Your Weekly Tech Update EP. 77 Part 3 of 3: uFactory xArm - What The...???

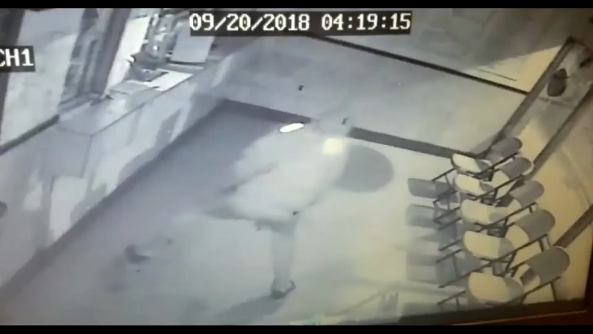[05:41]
Surveillance video shows a burglar's attempt to break into a Maryland restaurant until the entire thing backfires.